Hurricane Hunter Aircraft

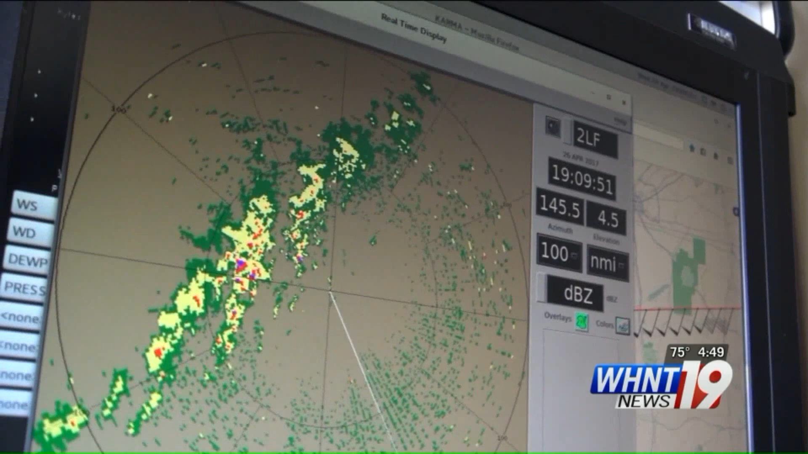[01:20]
Our radars will be able to peer into it, and so we'll get all that data, but we don't have to go into it.